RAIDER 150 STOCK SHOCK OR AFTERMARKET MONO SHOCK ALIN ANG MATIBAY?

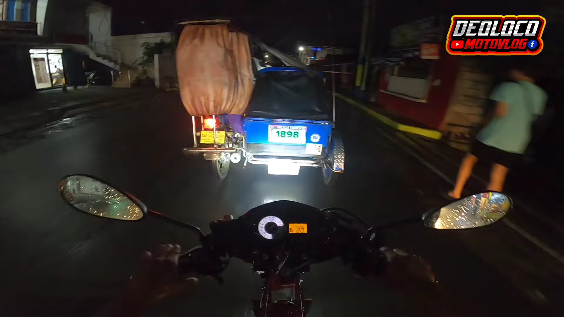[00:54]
Itong minutong GoPro na to Ay Alright So ayan, gabi na
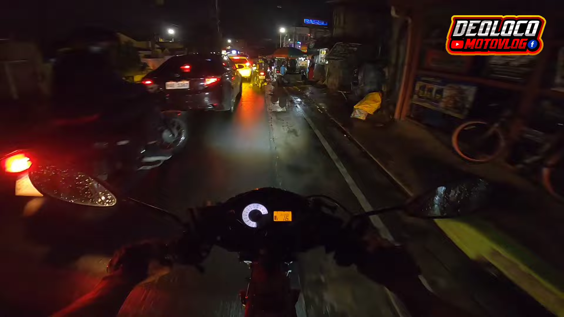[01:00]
Medyo traffic Nakatapos lang ng ulan
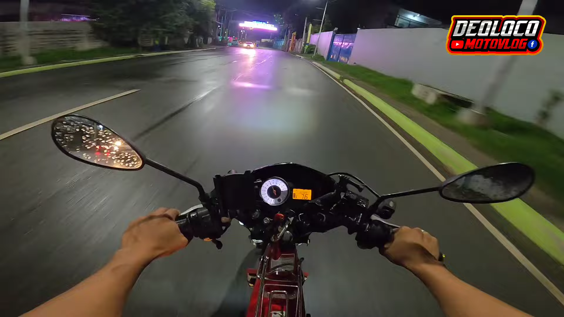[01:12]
Walaampre na sa ulihan Ah Hindi pinagbigyan ng tricycle driver Maka-kulo ko yung Maka-kulo ko yung talaga itong Mga tricycle driver na to